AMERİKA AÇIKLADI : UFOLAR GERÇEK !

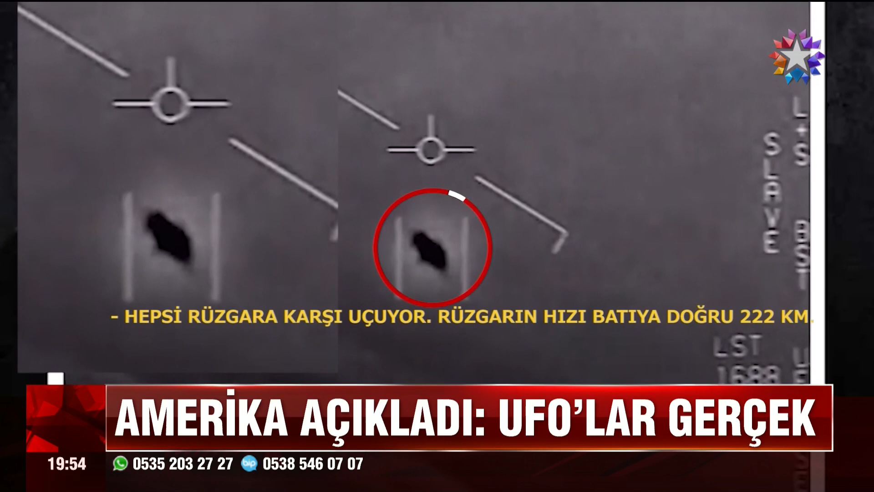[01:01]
2004'te Kaliforniya ve 2015'te Florida'da kayda alınan görüntülerdeki üç ayrı UFO görüntüsü için gerçek açıklaması yapıldı.
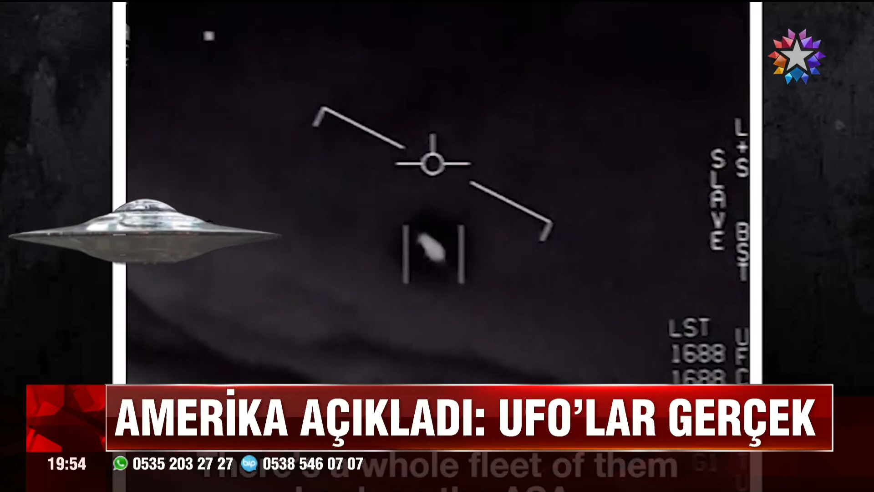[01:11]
İşte Amerika semalarında kaydedilen ve açıklanamayan hava olgusu yani bir nevi UFO adıyla doğrulanan o görüntüler.
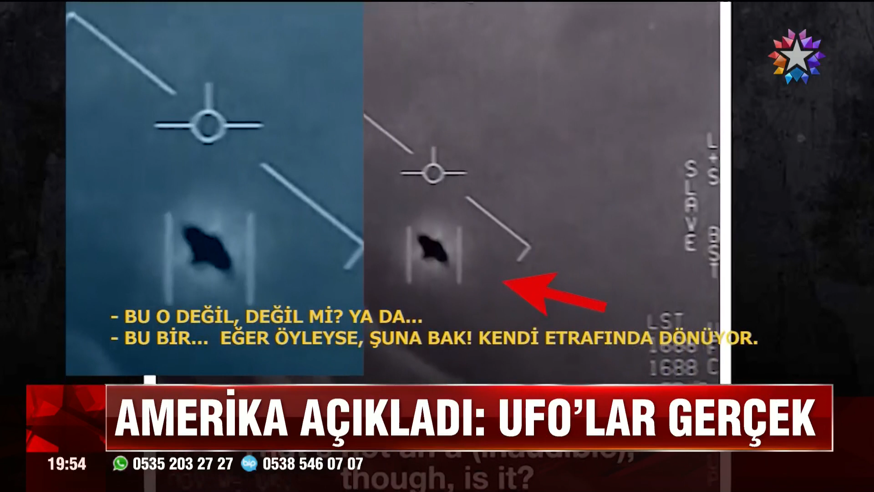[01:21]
Seyir halindeki gizemli cisimler eğitim uçuşundaki savaş uçağının takibinde.
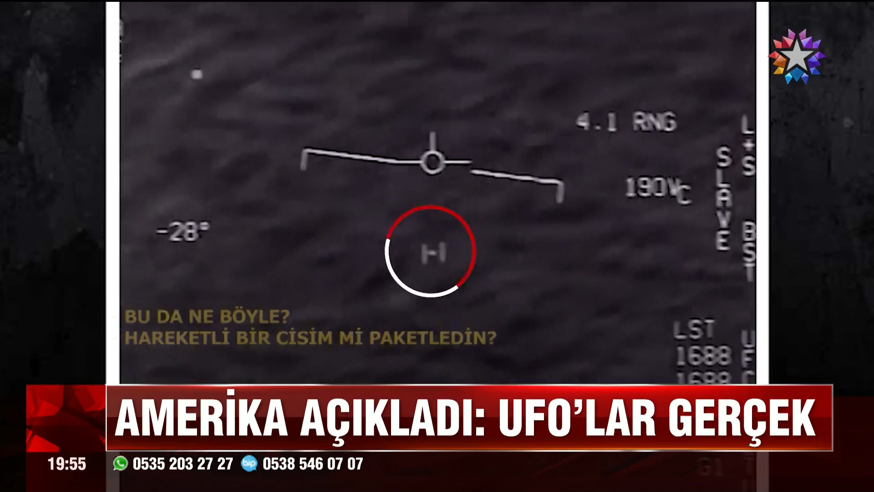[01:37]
Amerikan ordusu resmi bir açıklama yapmıyor ya da herhangi bir hipotezde bulunup sonuca varmıyor.